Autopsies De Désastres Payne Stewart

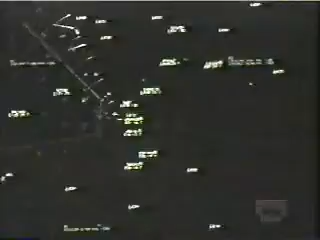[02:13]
Sur l'écran radar, il surveille l'ascension puis constate que l'appareil dépasse l'altitude autorisée. Il atteint bientôt 12 500 mètres, l'altitude maximale pour un Learjet.